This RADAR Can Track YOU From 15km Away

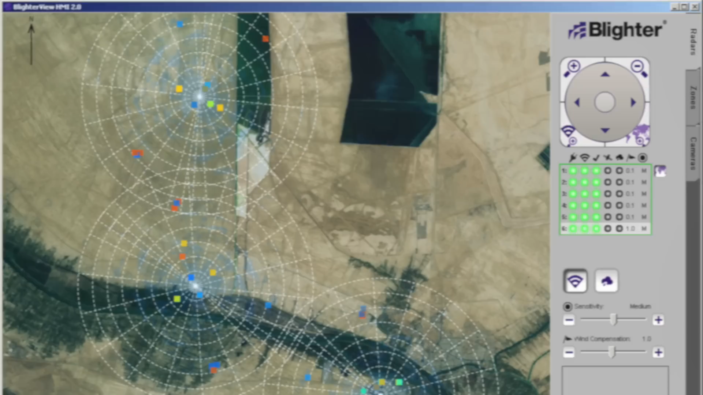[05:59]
The tracking software will look at individual movements or detections from the radar, and using pre-configured settings, either associate similar detections into a track, i.e.
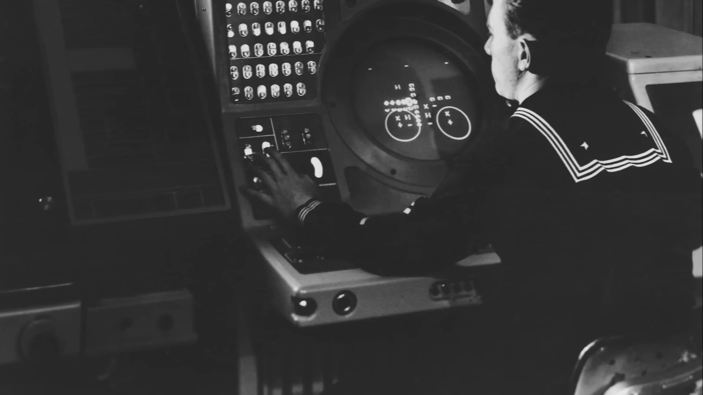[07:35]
Back in the Second World War, before the advent of computers, human operators were radar trackers,
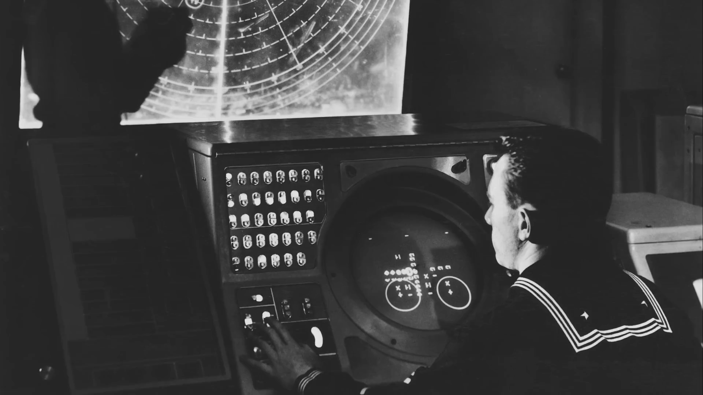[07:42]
joining radar plots together on their radar scopes and monitors with grease pencils.
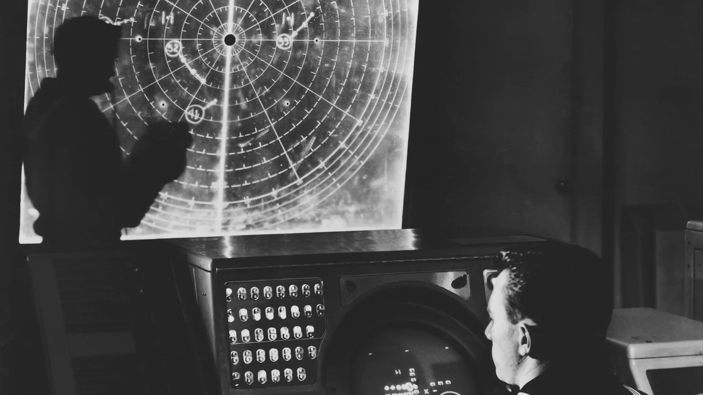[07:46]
Sometimes the image would be projected onto larger screens or onto a wall.